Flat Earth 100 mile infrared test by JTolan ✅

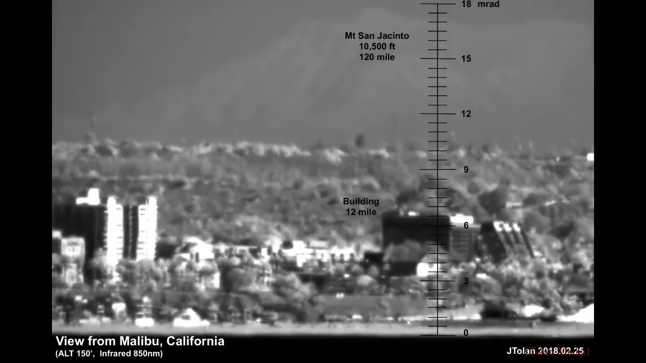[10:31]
so based on the building you see in the foreground 12 miles away i now had the resolution i needed to see the floors the different floors and i averaged a few of them together and assumed about a 12 foot separation between the floors and based on that i created the scale in milli gradient and what wouldn't you know it